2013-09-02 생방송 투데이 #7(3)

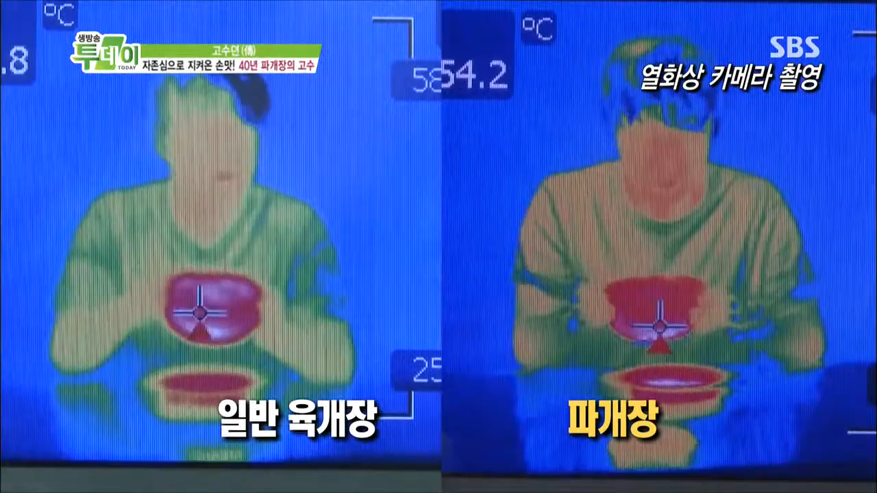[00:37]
차이를 보이지 않는다 그러나 잠시 후 파괴당을 먹은 쪽의 체온이 순식간에 달아올랐다 실로 놀라운 결과 감기 똑 떨어지겠네요